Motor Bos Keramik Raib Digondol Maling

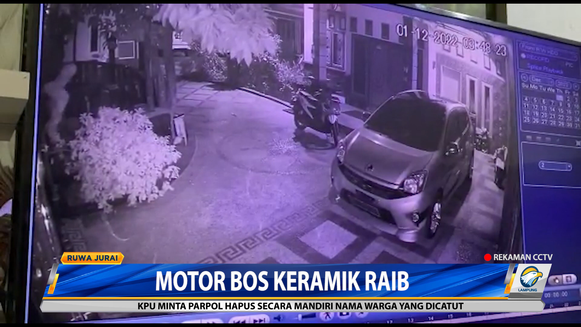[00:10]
Pelaku melancarkan aksinya sekitar pukul 3.50 waktu Indonesia Barat. Dari rekaman CCTV memperlihatkan aksi nekat seorang pria yang mengendap-endap naik pagar rumah korban. Aksi nekat pelaku tidak hanya sampai di situ saja.